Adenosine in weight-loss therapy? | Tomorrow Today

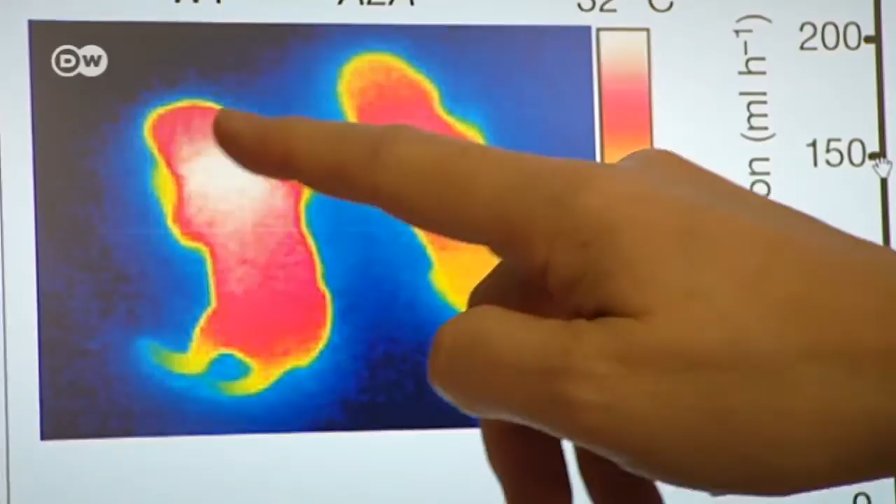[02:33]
The white spot is where the mouse's body is very hot, because the mouse's brown fat has been activated.